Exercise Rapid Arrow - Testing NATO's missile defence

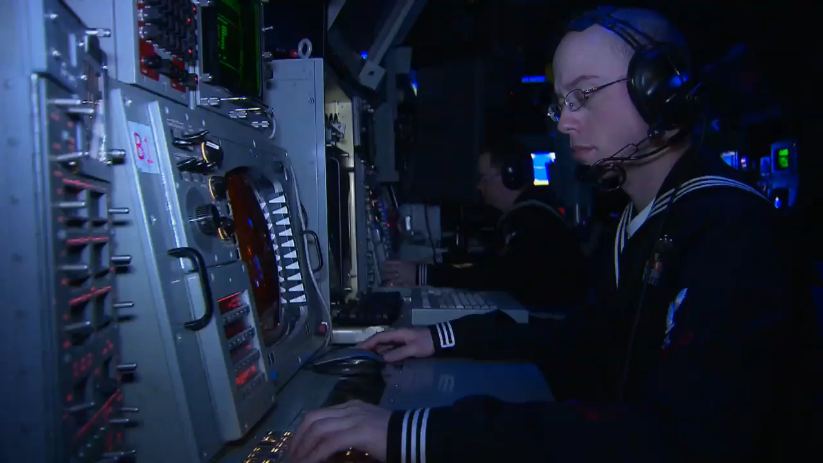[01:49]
picked up the target missile and passed the information to a German Patriot battery at the NATO missile firing installation in Crete to help it conduct an intercept.